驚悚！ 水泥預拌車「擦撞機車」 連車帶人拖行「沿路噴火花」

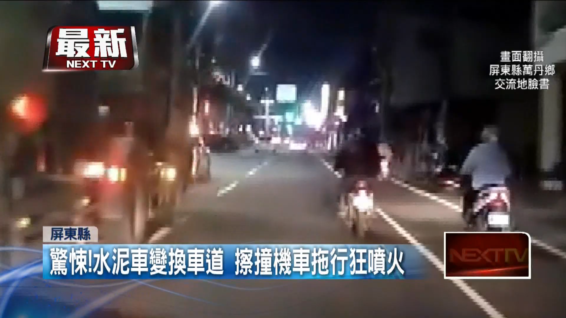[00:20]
机车超车后一路直行，结果同方向的预拌混凝土车从内线切到外线时发生擦撞，机车连人带车被拖行好几公尺远，一路摩擦地面喷出火花。 擦撞之后就到那边倒掉了，倒掉之后后面人有对啊，对啊，就关在那倒出力啊。